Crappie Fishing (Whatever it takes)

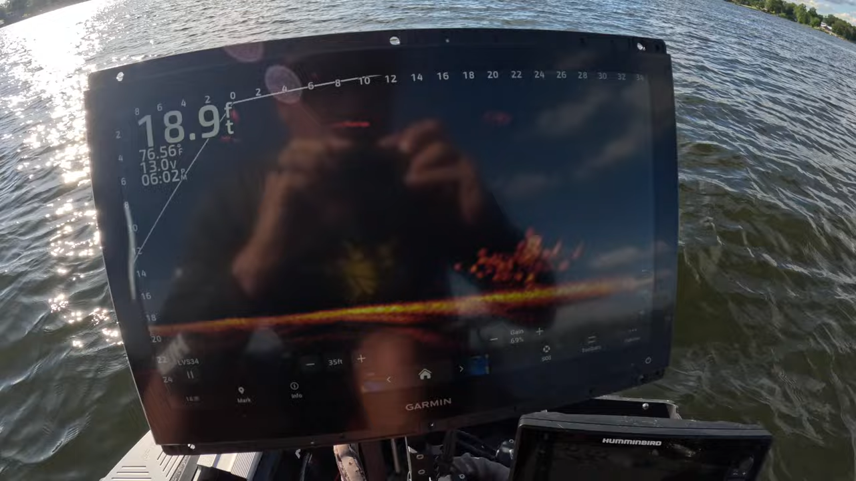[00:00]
On screen: depth 18.9 ft
whoo check that out guys we about to put a hammering on them here we go
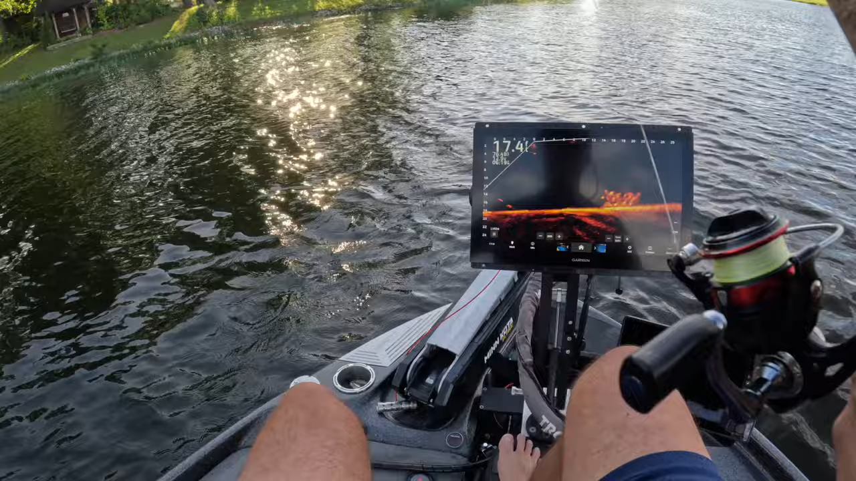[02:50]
another solid eater guys right there